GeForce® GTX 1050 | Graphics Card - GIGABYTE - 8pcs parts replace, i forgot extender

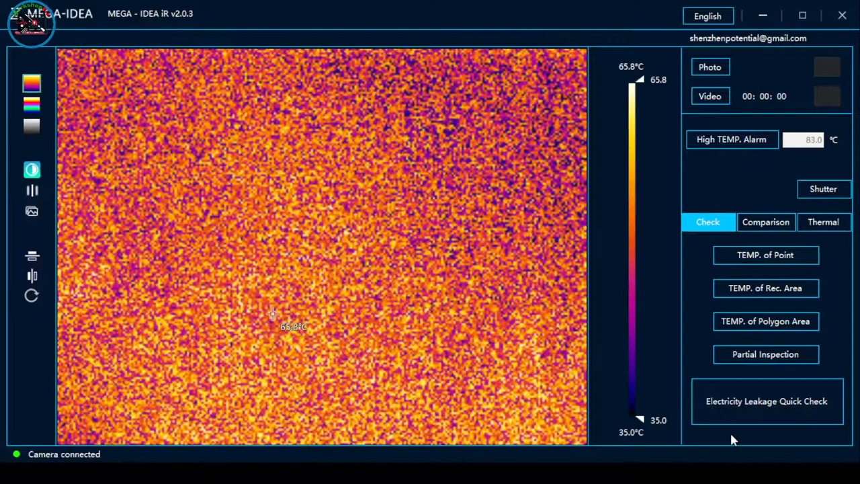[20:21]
On screen: scale top 65.8°C, scale bottom 35.0°C
Uminit siya. Baka sabihin nyo, hindi umiinit yung chip. So, kita natin. So, power on. Na, napansin nyo? Nag-trigger siya dito, saka dito. So, overheated itong isa. So, gumana yung mga MOSFET nya.
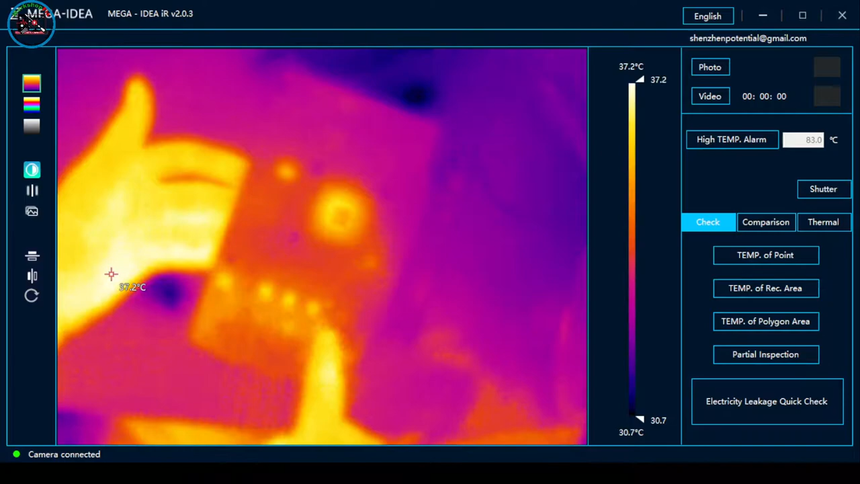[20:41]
On screen: spot 37.2°C, scale top 37.2°C, scale bottom 30.7°C
Napansin nyo, may heat temperature signature. Well, power off natin. Hindi yan magdi-display kasi, ano, walang ano yung BIOS.
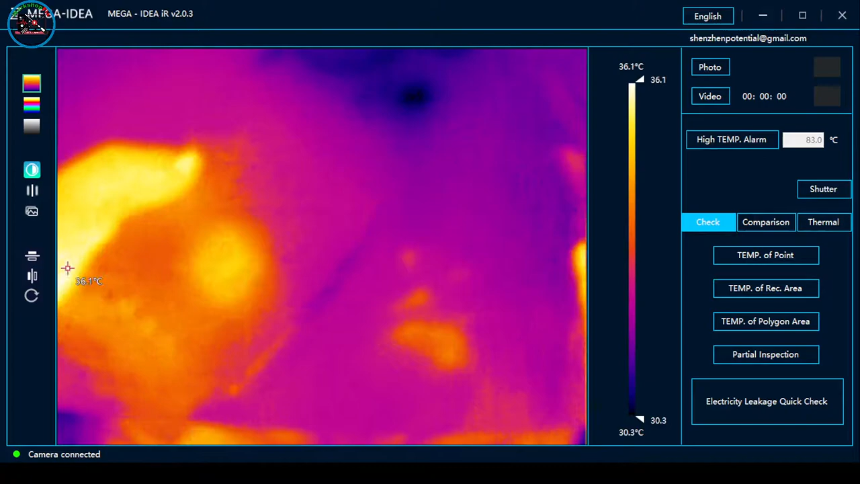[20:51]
On screen: spot 36.1°C, scale top 36.1°C, scale bottom 30.3°C
Baka mag-freeze pa yung BIOS. Yeah. So, baka mag-freeze pa yung BIOS. Kasi walang supply yung ano eh.
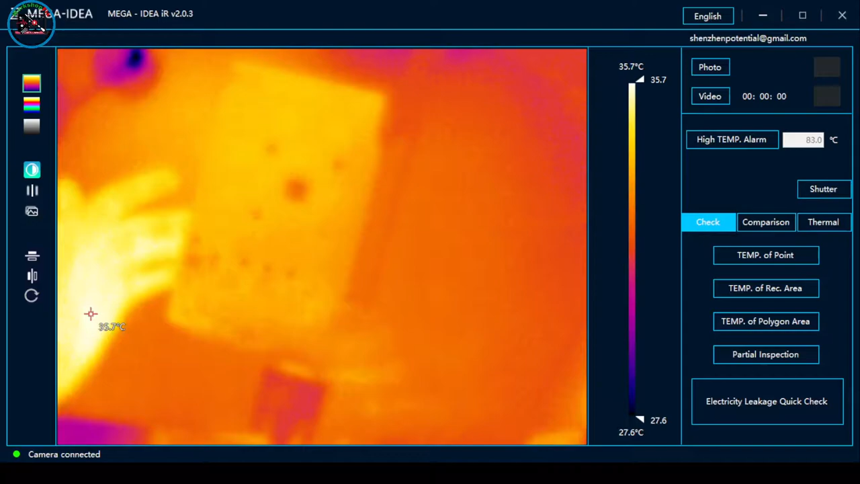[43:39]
On screen: scale top 35.7°C, scale bottom 27.6°C
Okay, power on. Kung gano'n siya kainit.
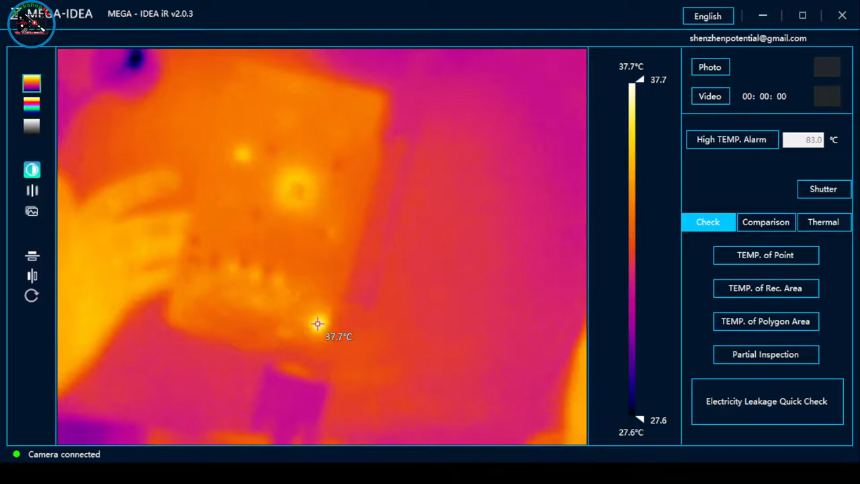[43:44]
On screen: spot 37.7°C, scale top 37.7°C, scale bottom 27.6°C
Okay. So, still no display. So, power off natin ulit. Kasi, warm lang yung chip. Ibig sabihin either tawag dito.
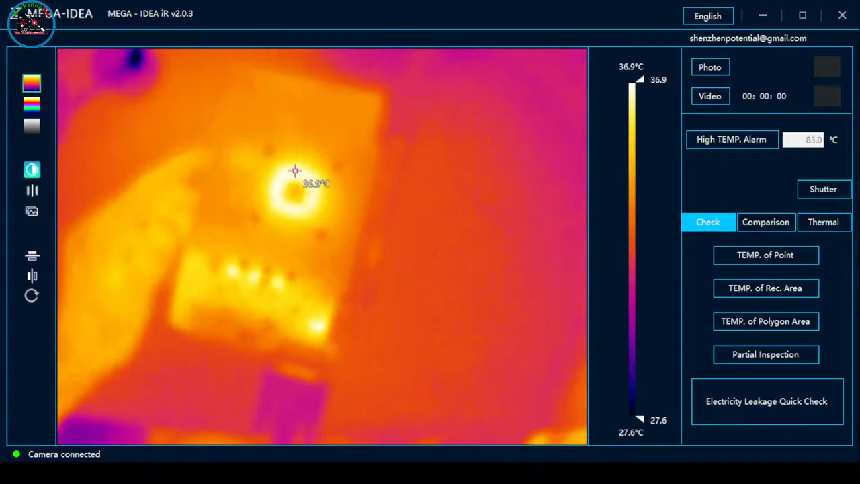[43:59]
On screen: scale top 36.9°C, scale bottom 27.6°C
Baka nagre-reboot pang firmware OS. So, power on ulit natin.
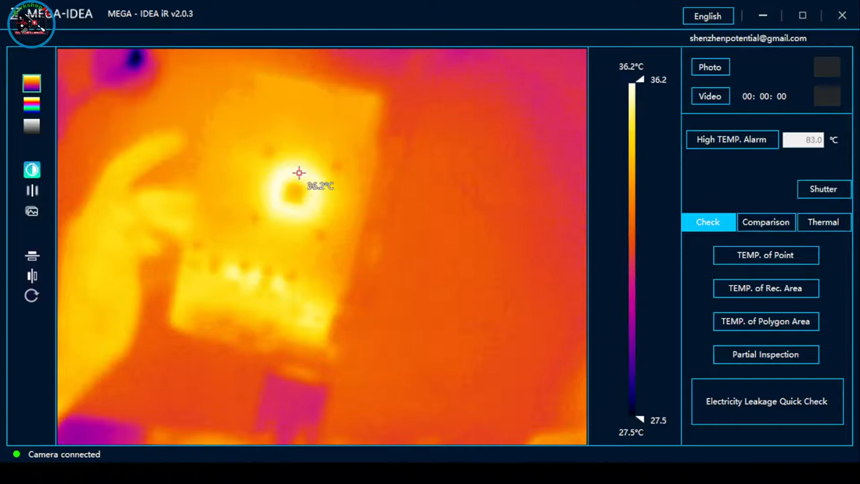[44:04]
On screen: spot 36.2°C, scale top 36.2°C, scale bottom 27.5°C
Power on. Okay, wala pa rin. Still no display. Power off.
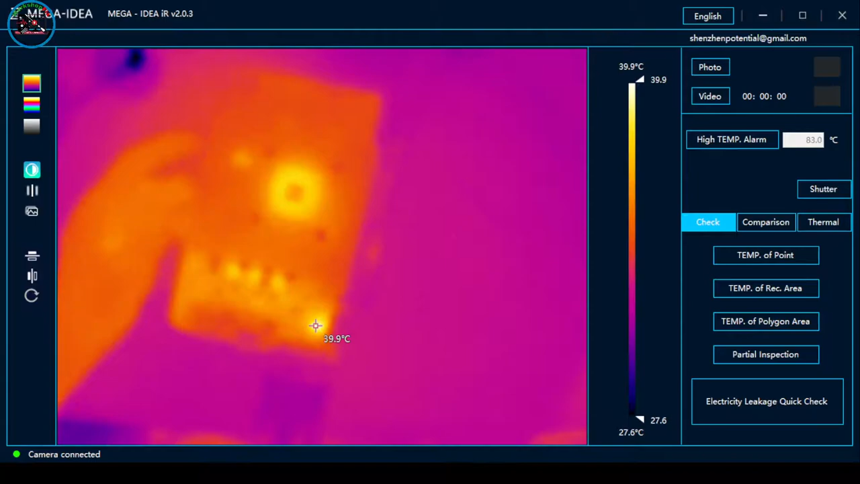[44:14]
On screen: scale top 39.9°C, scale bottom 27.6°C
Okay, heated naman yung chip niya.
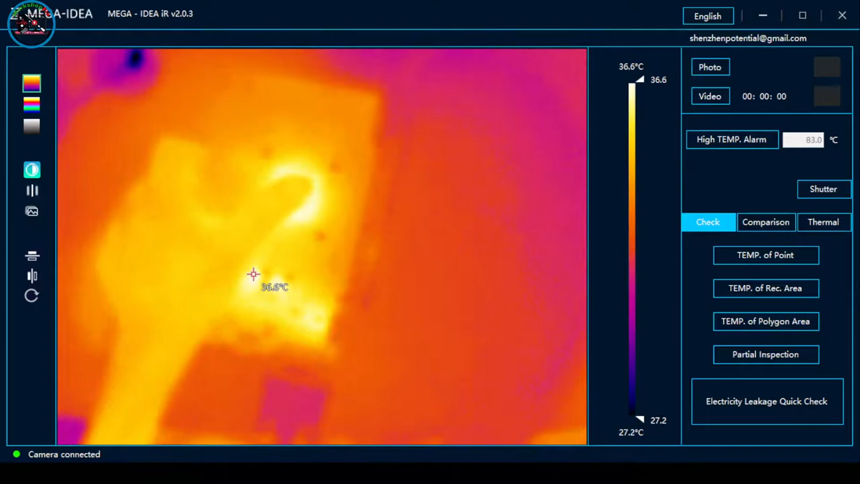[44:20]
On screen: scale top 36.6°C, scale bottom 27.2°C
Okay, pag ganito, umiinit ang chip.
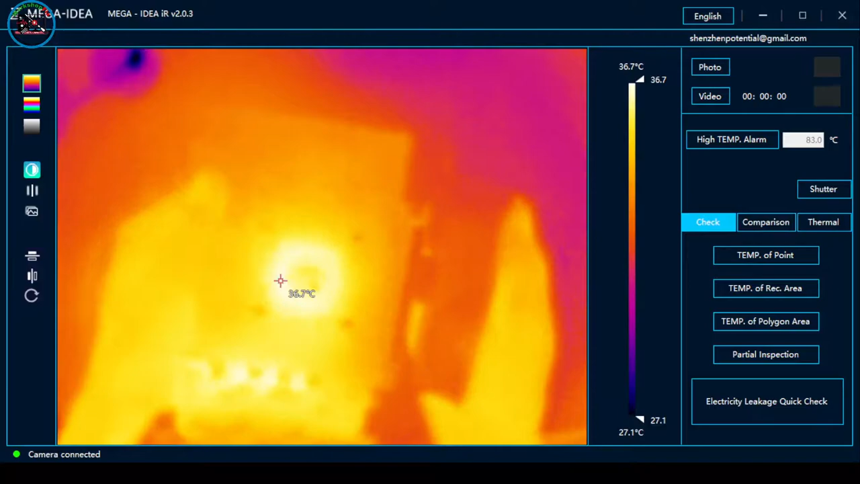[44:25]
On screen: scale top 36.7°C, scale bottom 27.1°C
Kompleto yan. So, check natin. Pakita ko sa inyo yung voltage.
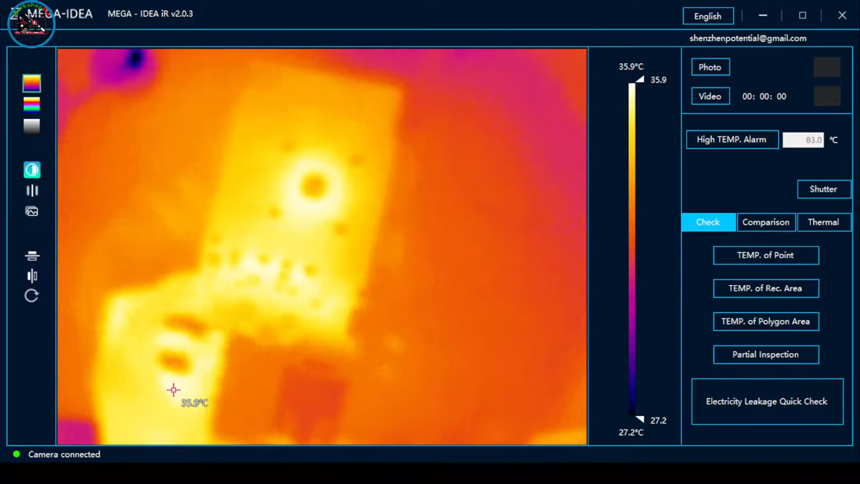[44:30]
On screen: scale top 35.9°C, scale bottom 27.2°C
So, ayan. Namiinit siya. Kaya thermal camera. So, lipat natin sa view.